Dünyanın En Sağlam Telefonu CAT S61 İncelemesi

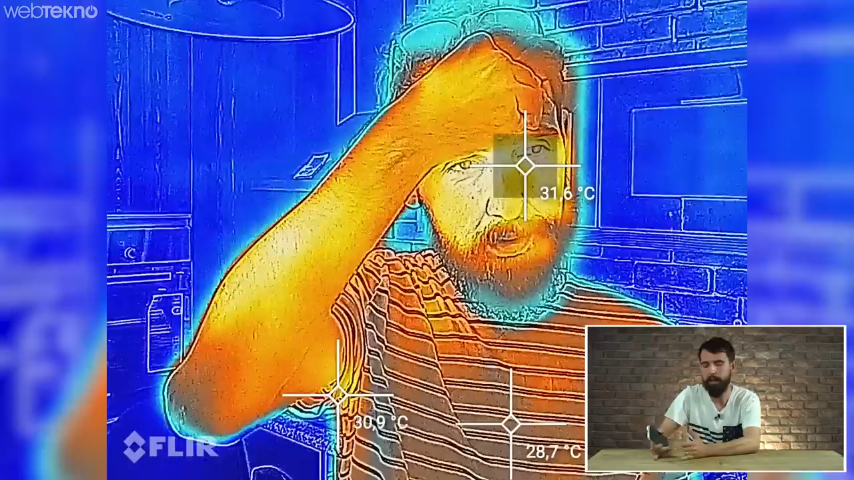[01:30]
Mesela evinizde bir yerde ısı kaybı var bunu ölçmek istiyorsunuz ya da inşaat alanında. Bunun sayesinde ölçebilirsiniz. Ya da bir devre üzerinde uğraşıyorsunuz. O devrenin bir noktası çok ısınıyor ama bulamıyorsunuz. Yine bu kamera sayesinde görebiliyorsunuz.
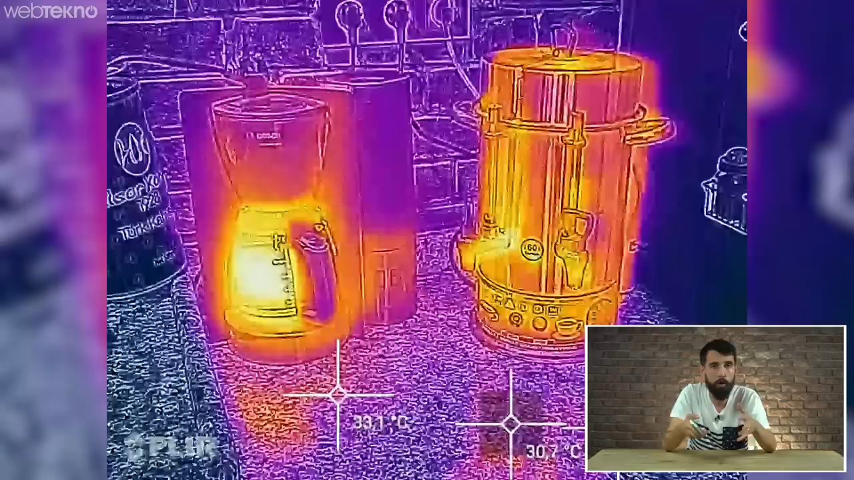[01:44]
Ama bu telefonu sadece bu özellik için alacaksanız alma edebilirsiniz arkadaşlar.
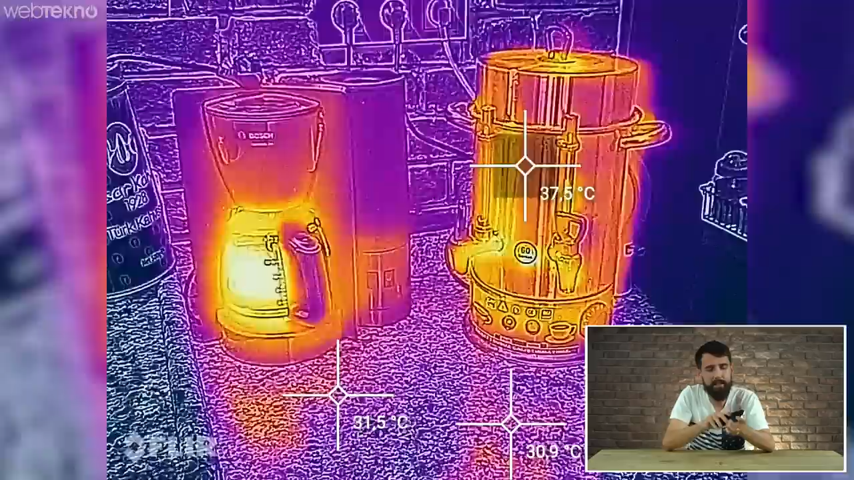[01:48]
Zira aynı firmanın ürettiği telefona böyle alttan takabildiğiniz bir aparat var.
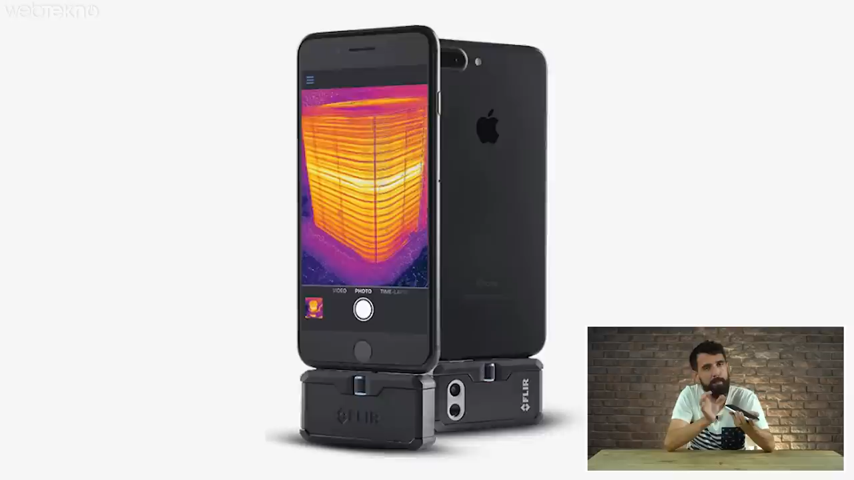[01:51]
İster Android ister iOS cihazlarınızda termal kamera takabiliyorsunuz. Diğer bir ilginç noktası kamerasının yanında alt tarafa bir tane lazer koymuşlar.